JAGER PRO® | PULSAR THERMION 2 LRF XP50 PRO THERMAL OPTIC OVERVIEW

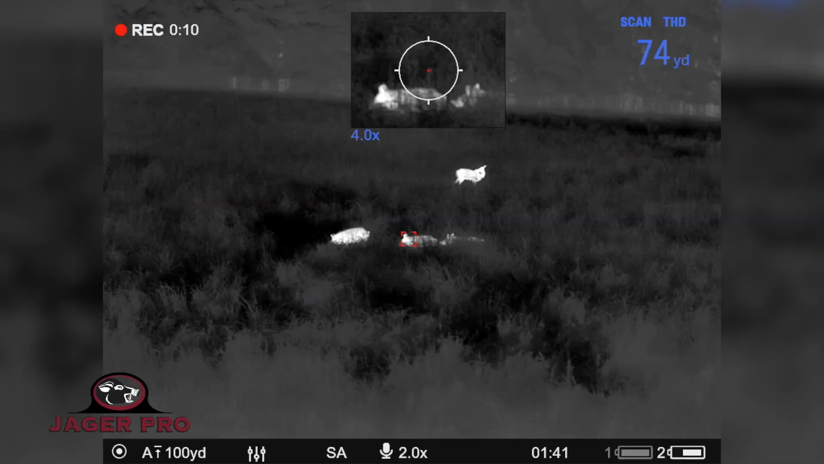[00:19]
This one does have the laser range finder on it,
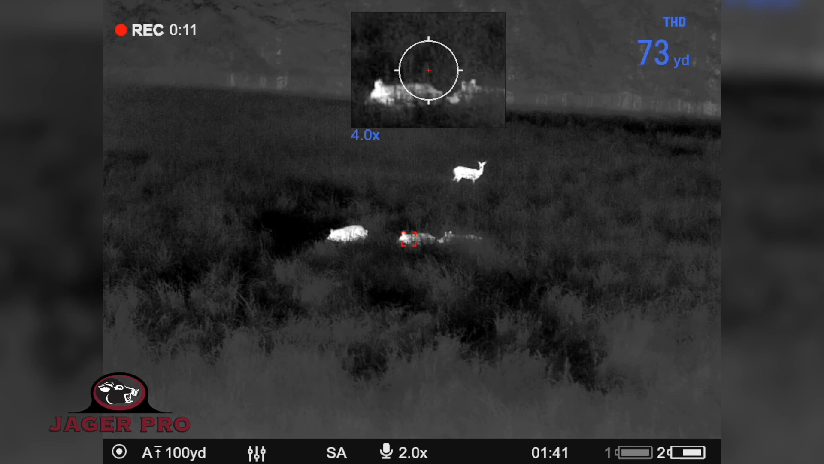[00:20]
which gives you up to 875 yards of detection for those long distance shots. It is available without the LRF.
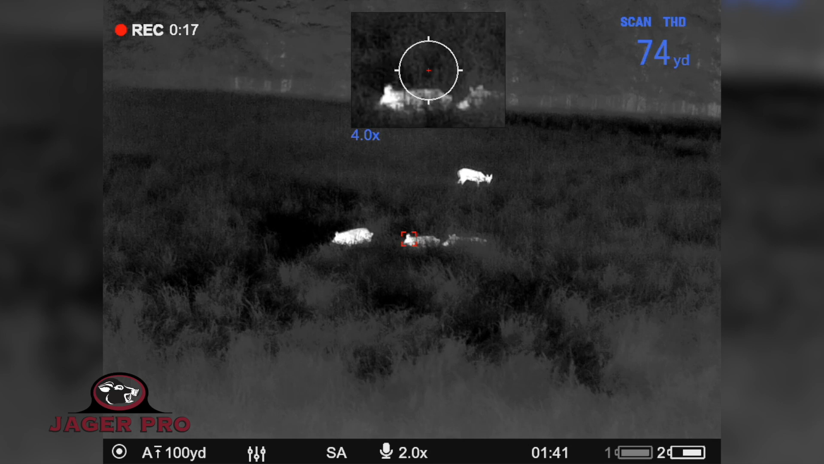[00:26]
This optic is encased in all metal, which makes it waterproof, scratch and dent resistant, and perfect for all hunting conditions.
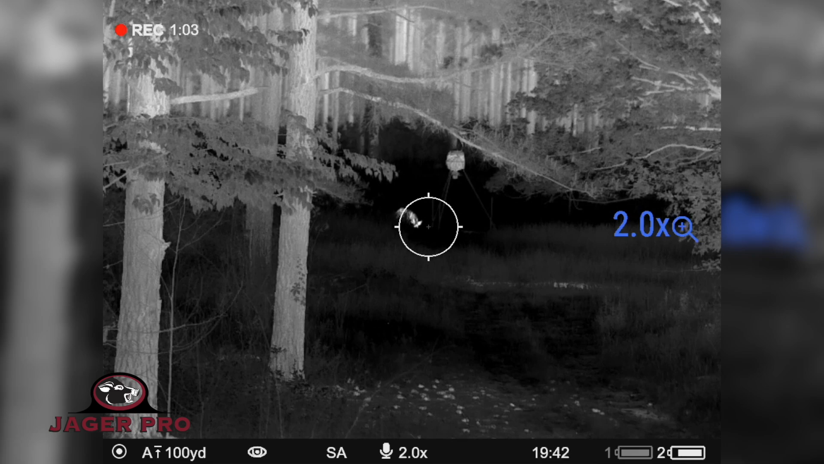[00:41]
along with the easy zoom, picture-in-picture, easy toggle,
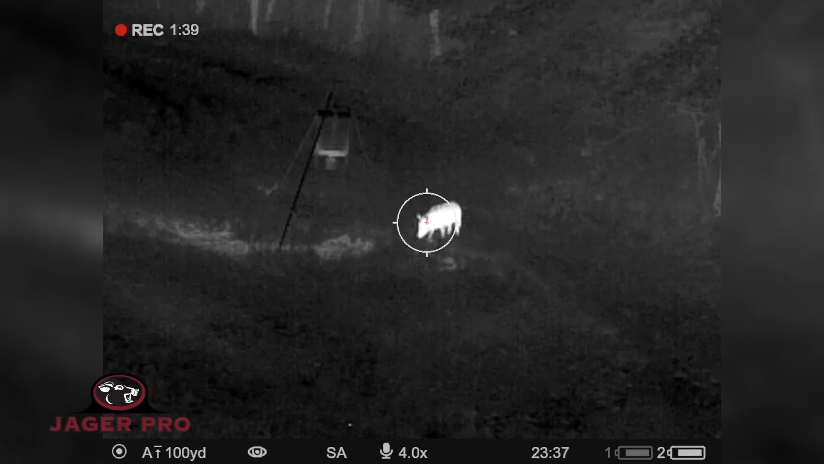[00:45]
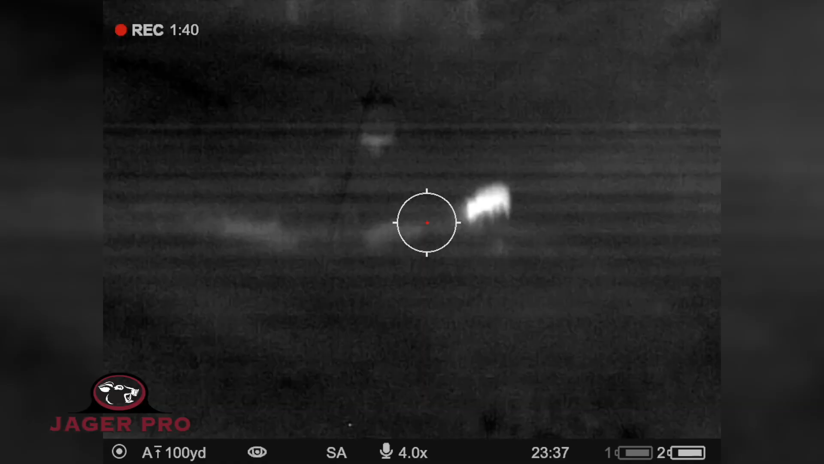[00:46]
640x480 pixel resolution,
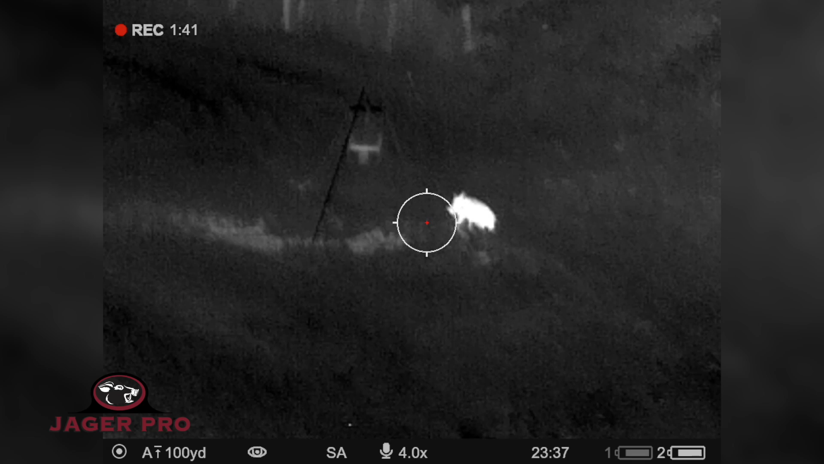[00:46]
an onboard audio and visual recording. Pulsar Thermion II XP50 LRF also features an internal and external battery that allows up to 10 hours of runtime,
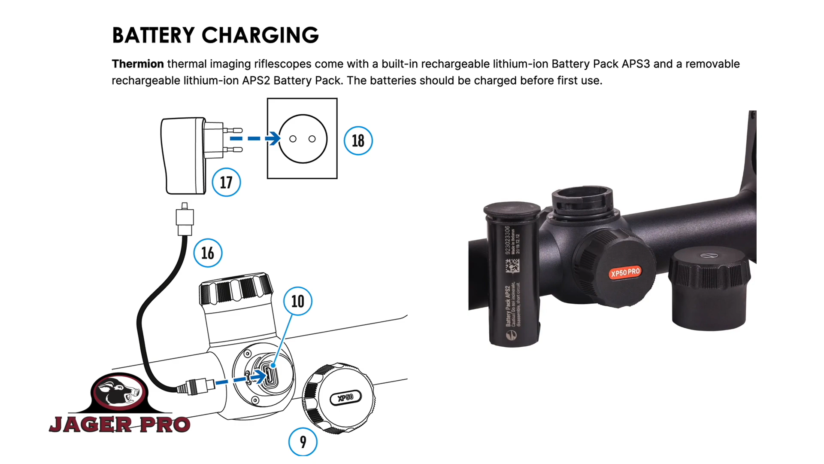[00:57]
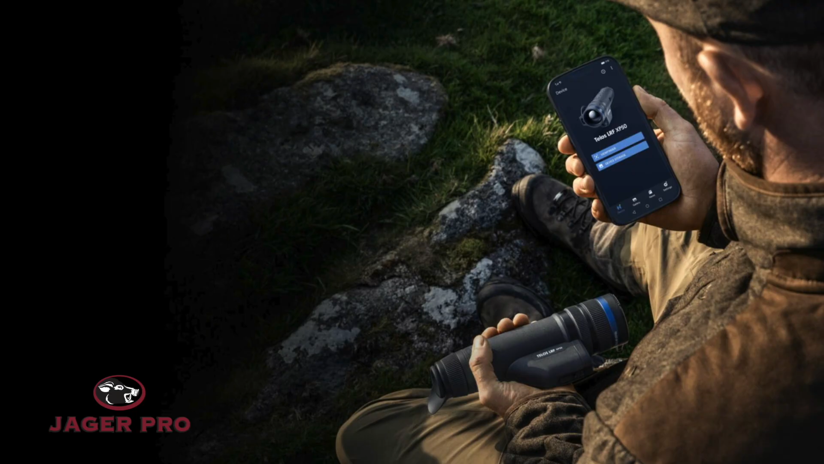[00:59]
Stream Vision 2, which goes directly to your phone,
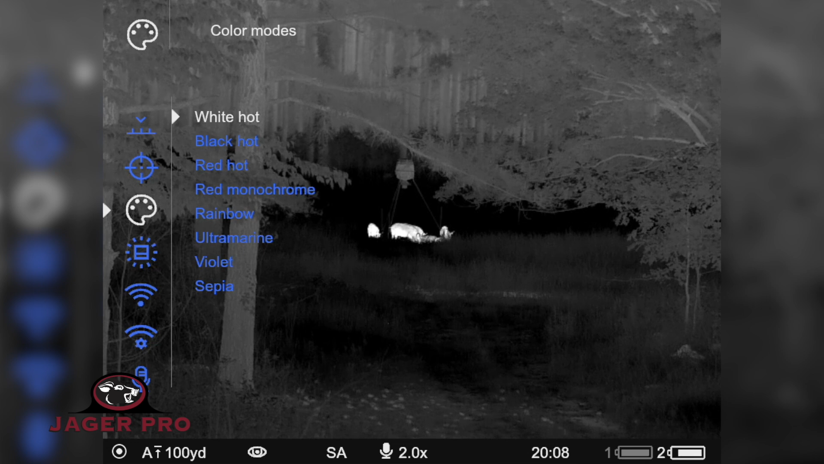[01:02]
10 different reticles and 9 different color modes, 8 different color palette options,
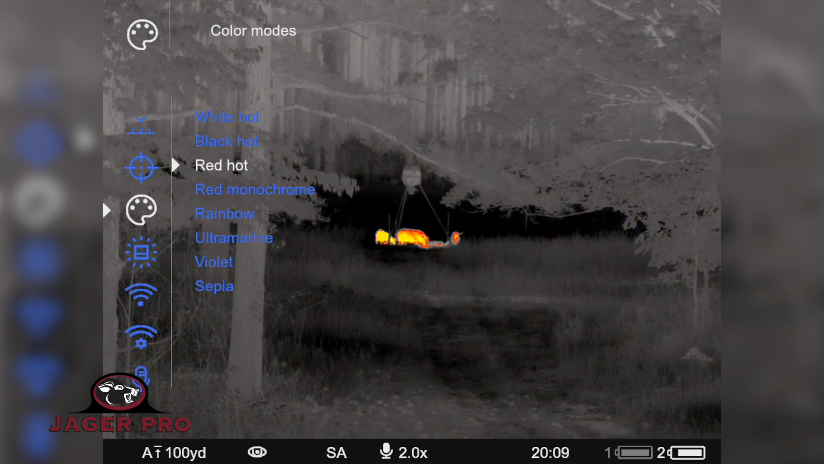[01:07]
variable magnifications from 2 to 16, 5 individual shooting profiles,
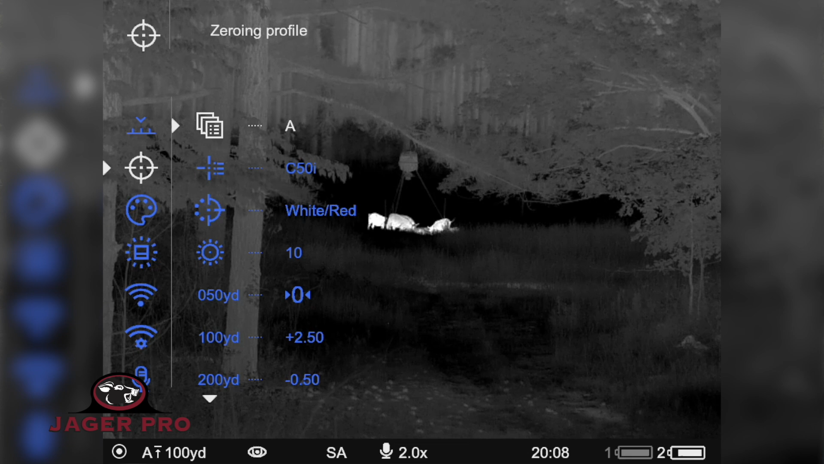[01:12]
50 zeroing distances, and standard 30 millimeter mounting.